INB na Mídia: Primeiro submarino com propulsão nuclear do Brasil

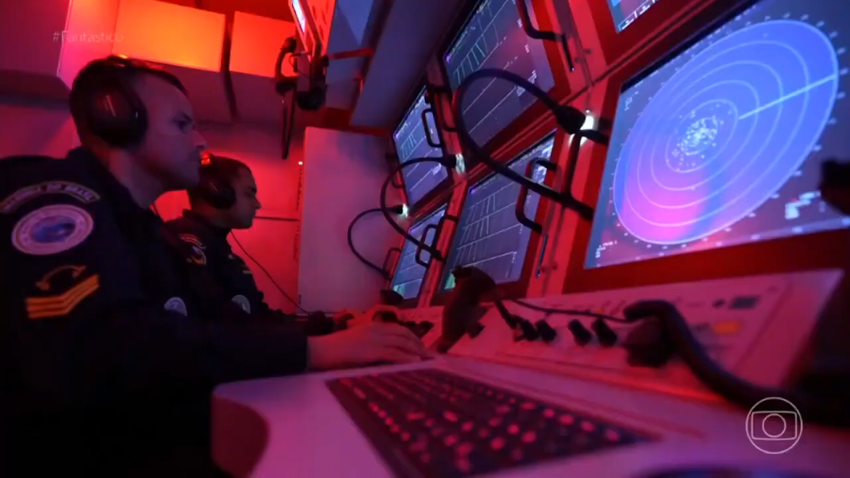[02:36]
No comando, sensores, sonares e os periscópios com câmeras para visão noturna.